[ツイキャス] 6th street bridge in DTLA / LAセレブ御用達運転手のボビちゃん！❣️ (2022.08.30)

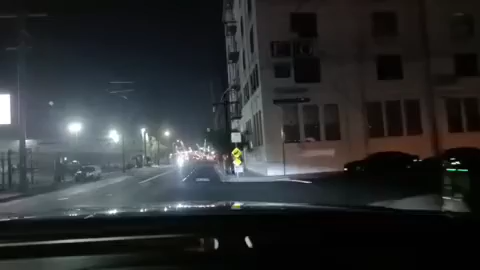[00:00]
シックスストリートブリッジですね。ああ
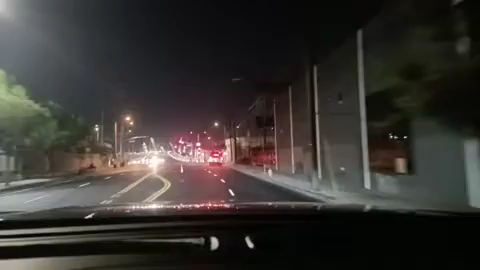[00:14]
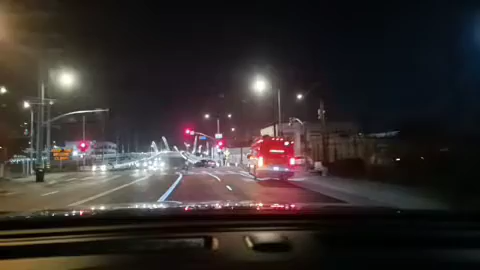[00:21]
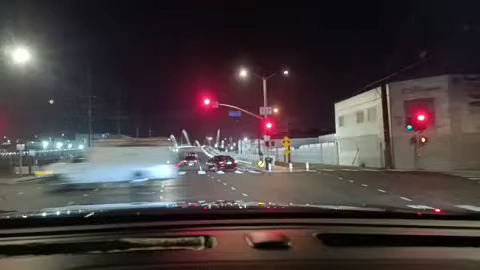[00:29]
最初オープンした時はね、あの橋の電気で今白い電気のところがね、いろんな色出してたんですよね。でもあんまりいろんな色出してると人が来すぎちゃうから、最近は白ばっかり。
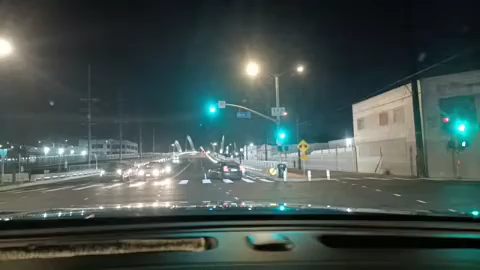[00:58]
なんか虹色したりとかね、アメリカのあの国旗の色したりとかしてたんですけどね、前はね。すげえカラフルだったんだけど。
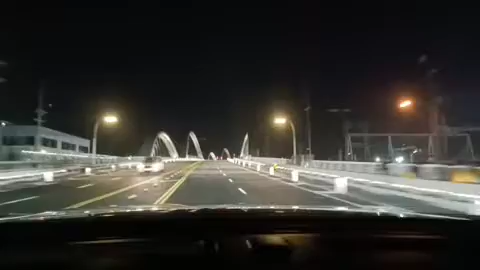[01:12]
車がいっぱい来るな、これ。ゆっくり走りたいのに、後ろからいっぱい車が来る。うわ、バスまで来ちゃった。
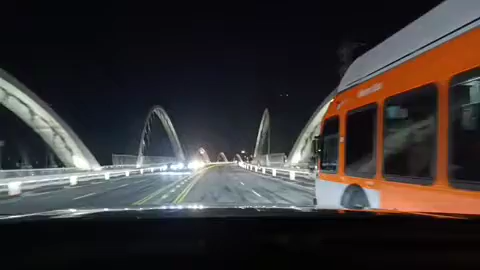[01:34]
バスまで来ちゃった。
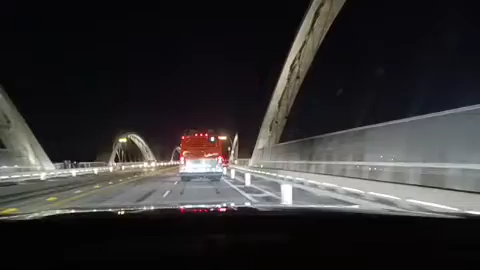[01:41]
結構変わってるでしょ、この橋ね。
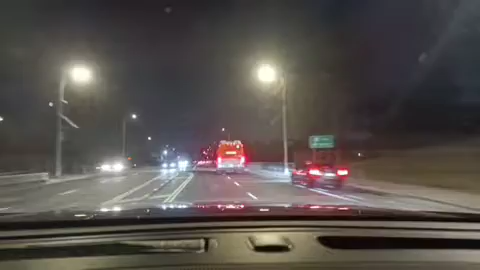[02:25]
この橋で今東向きに走ってるんです けど、タコのイボイボ、下は川。 うん、川とか鉄道とか町とか、まあ LA リバーっていうあのロサンゼルス川があるんですけどね、もちろん。これね、
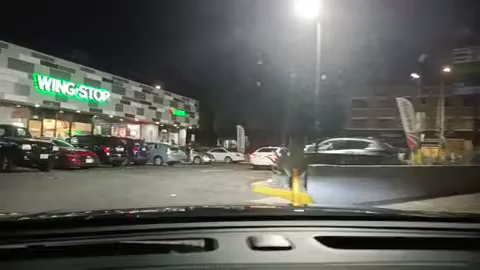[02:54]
反対方向がね結構綺麗なんですよ。ダウンタウン方向へ向かう方がね、ちょっと
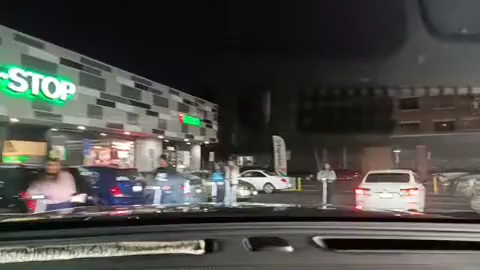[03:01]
ここで向き変えてね、反対方向、ダウンタウン方向行きます。めっちゃ綺麗。